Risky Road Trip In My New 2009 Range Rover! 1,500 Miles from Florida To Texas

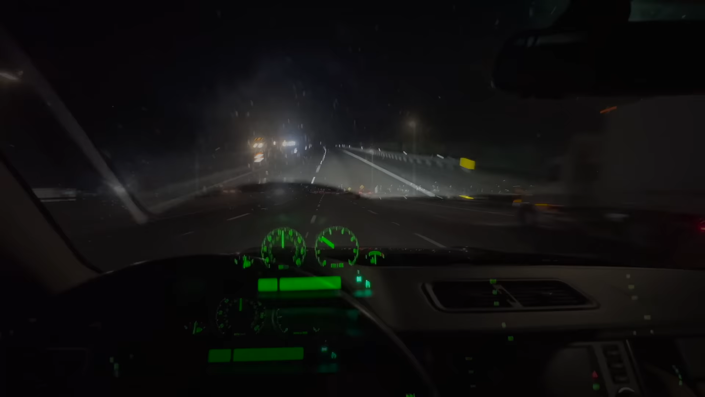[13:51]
I'm just taking a quick little break here at a Florida rest stop. This is the Turkey Lake one.
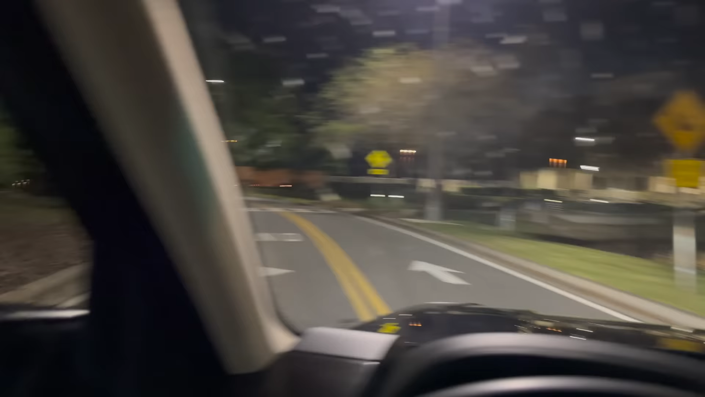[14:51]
trees with lighting through them. Wow, Florida has got it covered. So I guess they put them here on the south side rather than the north side, but you can obviously use this little road to get across. And take a look at this to the left. There are 1, 2, 3, 4, 5, 6 Tesla superchargers, probably version 2 would be my guess.
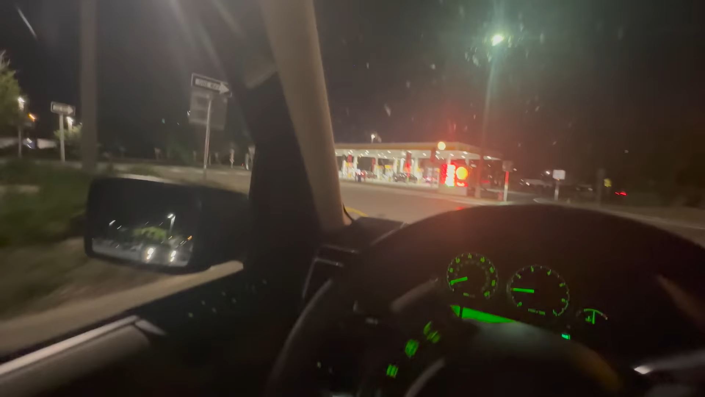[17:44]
Oh no, this will cross us over. Great. And then we're back up on the road, Excedrin in my body. And we're at a half a tank of fuel.
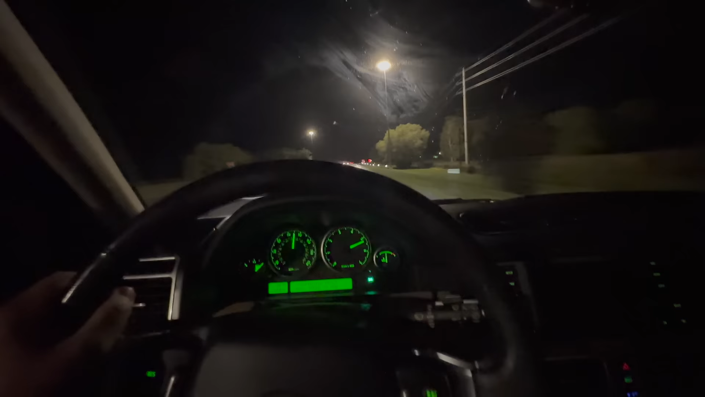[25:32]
Right up to speed. Man, this drivetrain feels stout though, I gotta say. This thing feels great. Really does. All right, let's start looking for hotels somewhere along this stretch.
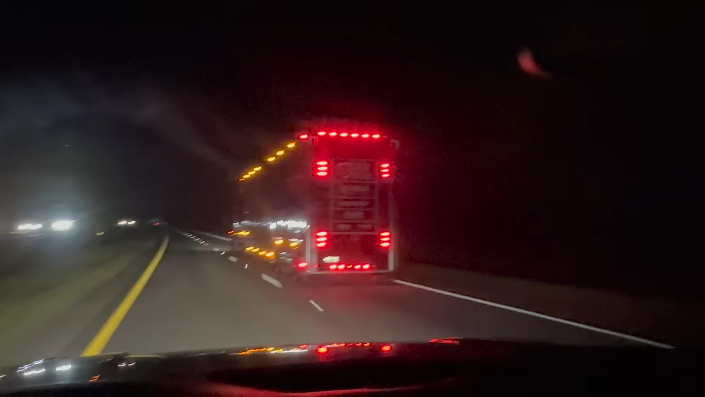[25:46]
This truck right here is freaking ripping it. It's called Fresh and Lean and Attack Performance Race Truck and Trailer.
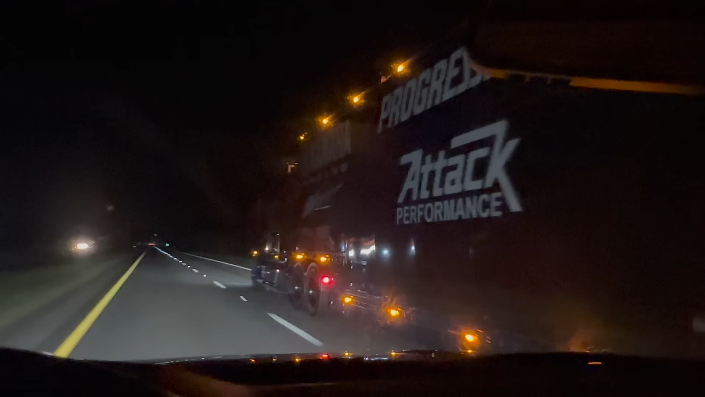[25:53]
It's doing like 85 miles an hour. That is a nice freaking rig. Love to see it.
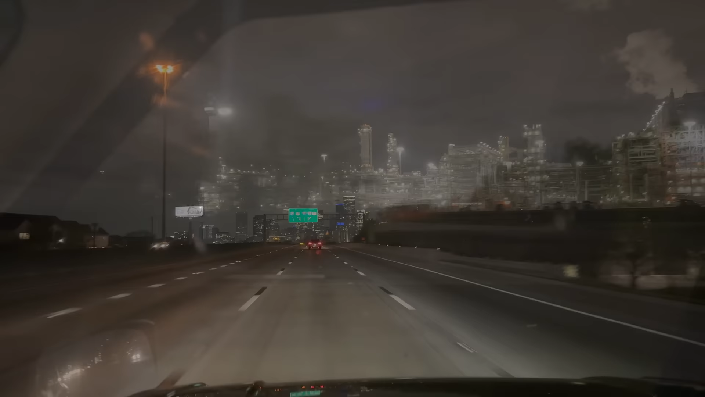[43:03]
But actually never been to the downtown area, but have been, maybe that's not true. Maybe I have driven through there, but every time I come to Houston, it's like such a huge sprawling place. I'm always in like a place that's 30 minutes away from Houston. That's still somehow Houston, but gotta love these Texas interchanges. They're just massive.
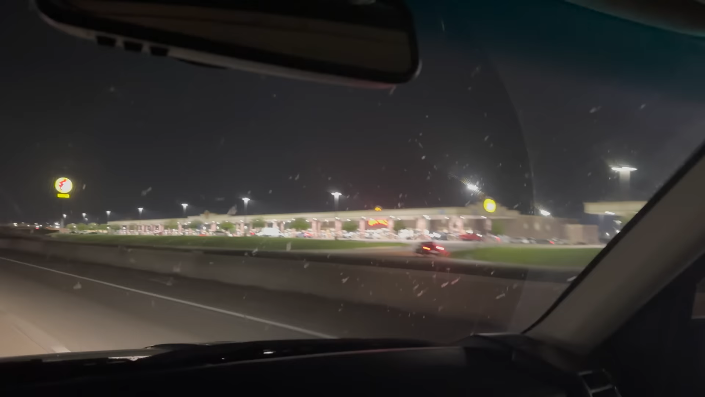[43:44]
Texas, baby. This thing's freaking huge. There's got to be 100 pumps. Oh my God. Buc-ee's in Katy, Texas.
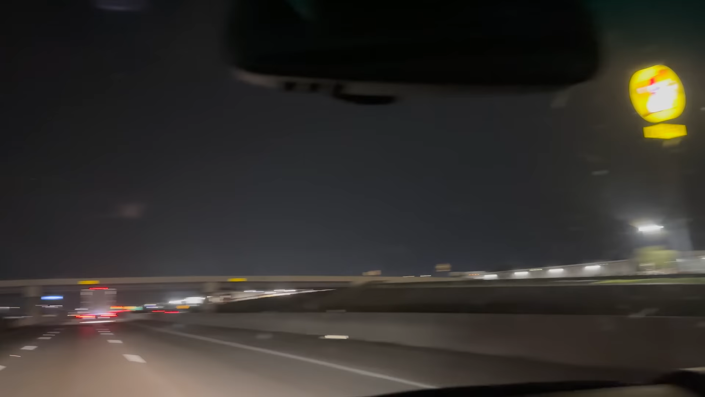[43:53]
Wow. Insane. Everything's bigger in Texas. It's no lie. And here we are just arriving to our hotel stop for the night.